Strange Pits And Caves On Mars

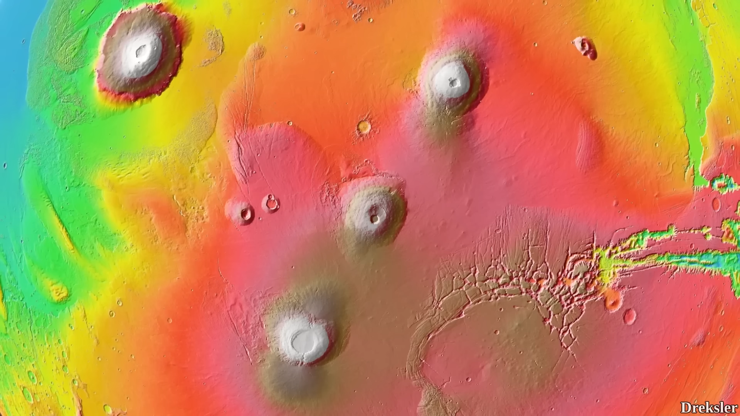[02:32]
On them and around them are also a bunch of pits. Pavonis-Monts is the fourth tallest mountain on Mars, at about 14 kilometers.
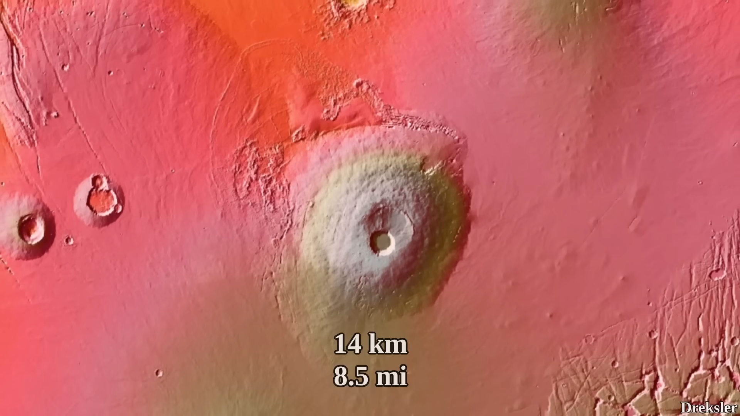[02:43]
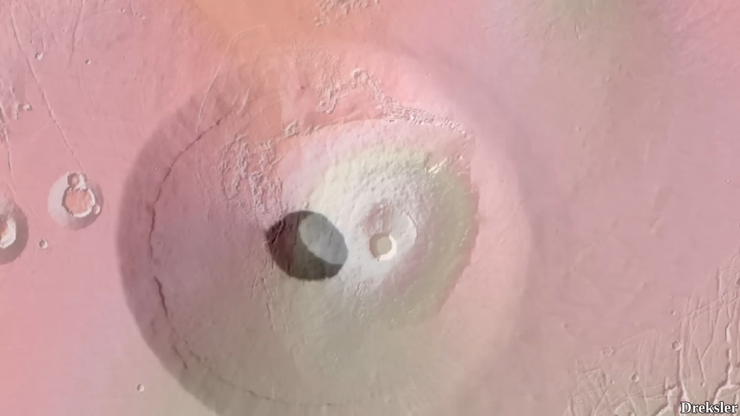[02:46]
One of the pits that is located there is this 35 meter wide entrance to potentially a lava tube cave.
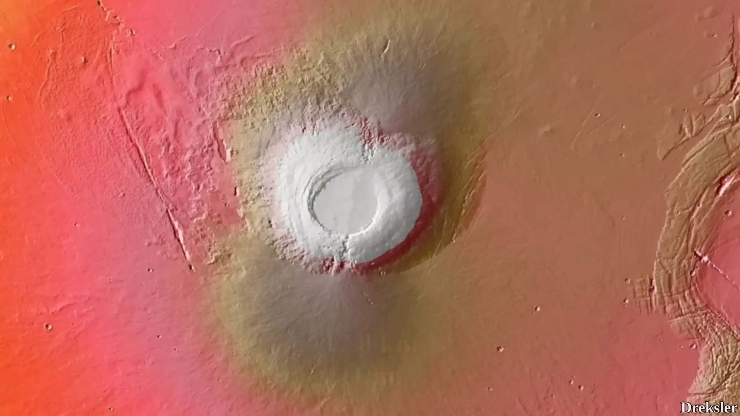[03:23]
It is around 17.8 kilometers above the Martian Datum.
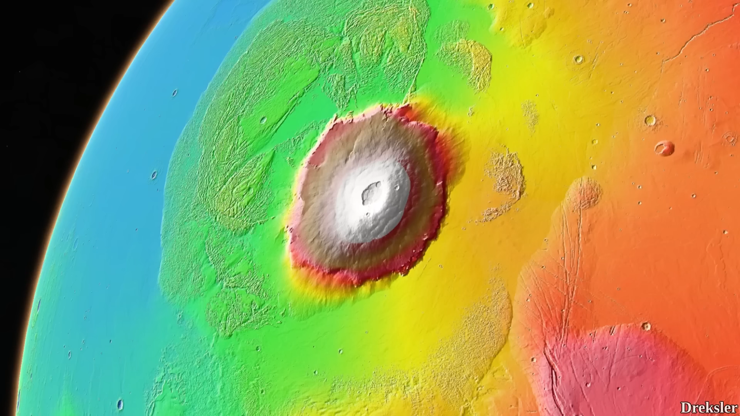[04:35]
This is the tallest planetary mountain in the solar system at nearly 22 kilometers.
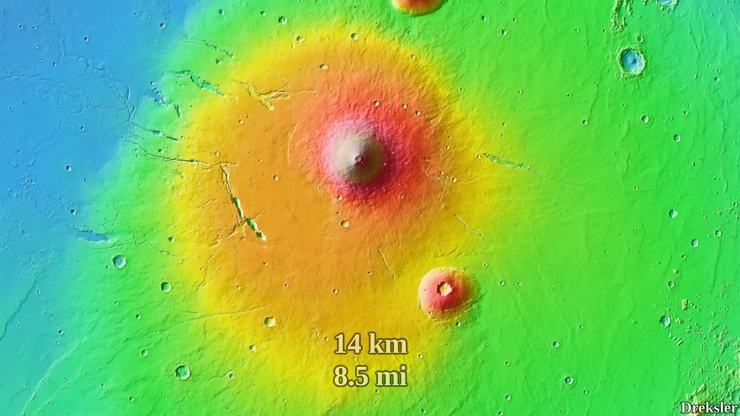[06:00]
making it the fifth tallest mountain on Mars.
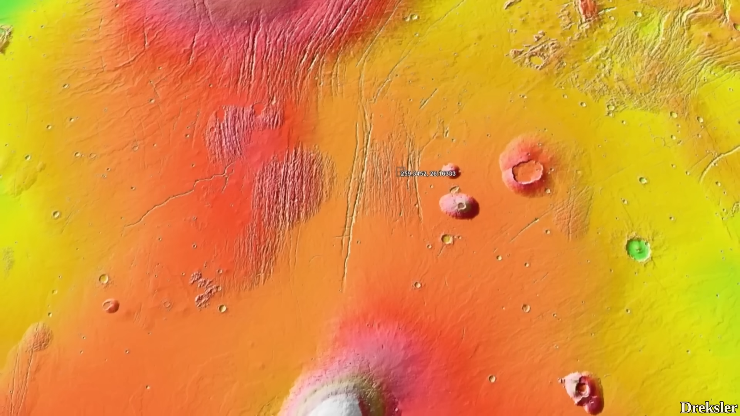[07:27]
On the more northern region of Tharsis, where there are these long linear depressions, there is also this massive pit. It is nearly 400 meters in diameter.